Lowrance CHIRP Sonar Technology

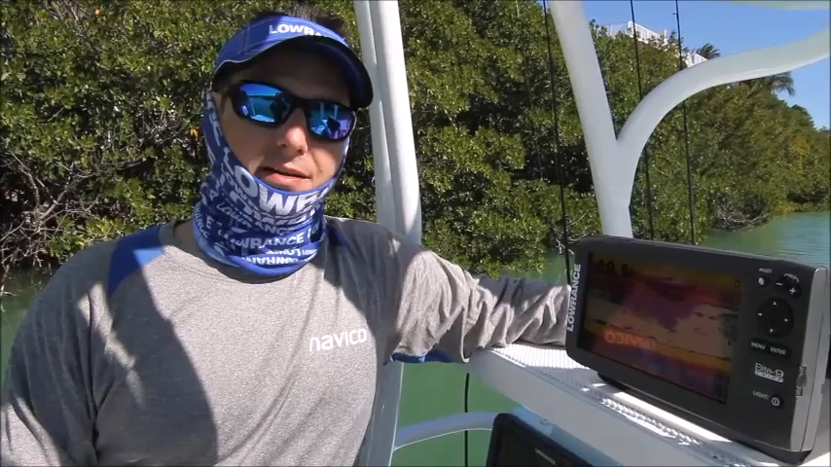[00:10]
What does that matter to you? It's allowing us to show you higher definition. So, instead of guessing about how many fish are in a single target, we can break that down and show you exactly how many targets are shown on screen. No longer do you see a bait cluster, you actually see the bait fish. And that's great for tracking drop shots, for being able to identify tiny targets, like when you're fishing for just pan fish. So, Chirp Sonar is going to show you a lot more detail.
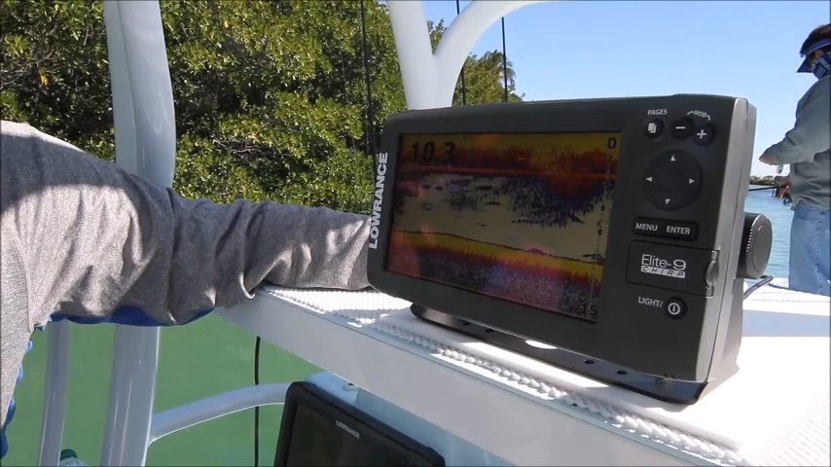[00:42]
It also allows us to take out an extra noise in the water. So, if you've got a noisy trolling motor or something that's interfering with the sonar,
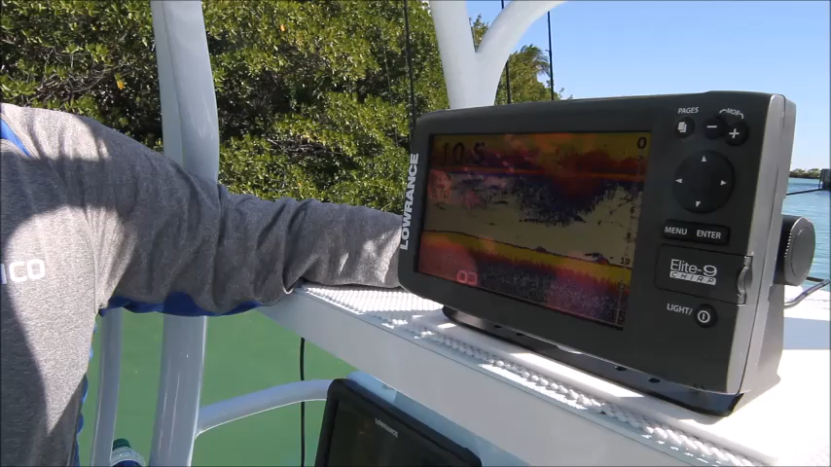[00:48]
we're able to reject a lot of that because we have a lot more data coming back to us. So, Chirp Sonar works with our traditional transducers. Our transducers have enough dynamic range so that we can use multiple frequencies in the first.
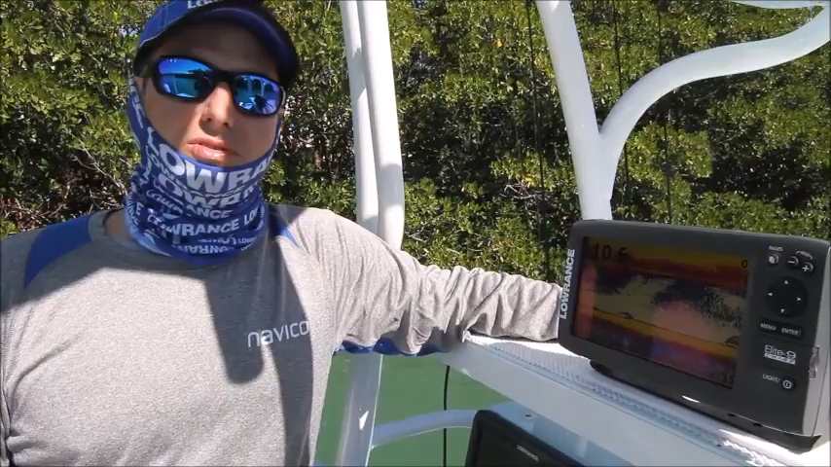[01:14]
You don't have to go out and drill new holes, glue in a new transducer. You can use what you already have. So, this is the Elite Chirp range, but we've also got Chirp on our HGS Gen 3 series built in. And if you've got one of our Gen 2, you can use Sonar Hub. So, hopefully this will help you find more fish and be able to tell exactly what's beneath your boat. Let's go. Let's go. Let's go. Let's go. Let's go.